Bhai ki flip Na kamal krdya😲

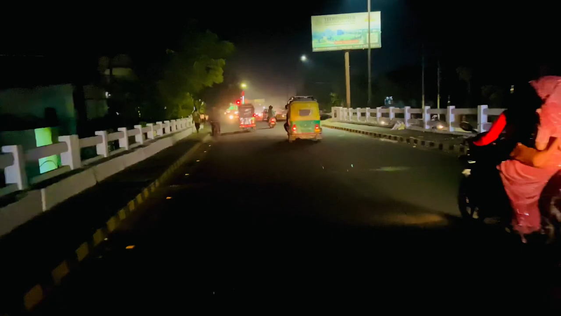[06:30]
तो गाइस हम आ गए हैं भाई दिल्ली रोड पे, क्योंकि दिल्ली रोड की तरफ ही पड़ता है पार्क। अब जा रहे हैं भाई नाइट में, देखते हैं क्या सीन है भाई।
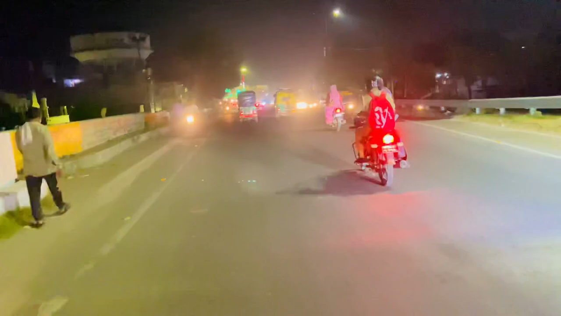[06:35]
यहाँ का सीन बहुत ही वो समय भाई बहुत ही ज्यादा। पेट्रोल पंप भी हो रहा है। कहाँ पेट्रोल पंप?